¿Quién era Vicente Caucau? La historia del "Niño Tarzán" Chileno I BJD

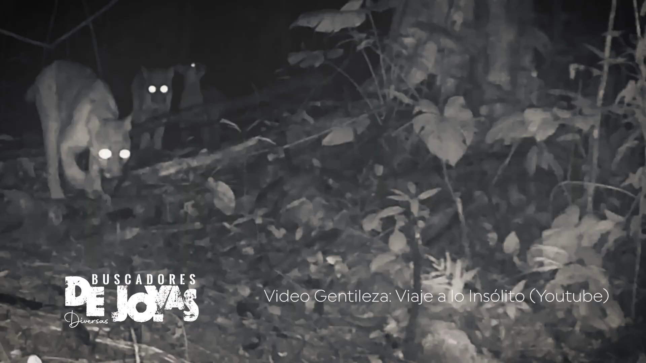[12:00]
aparece una puma y sus cachorros ¿es el niño la siguiente presa para darles de comer? debe ser el instinto del animal ¿no?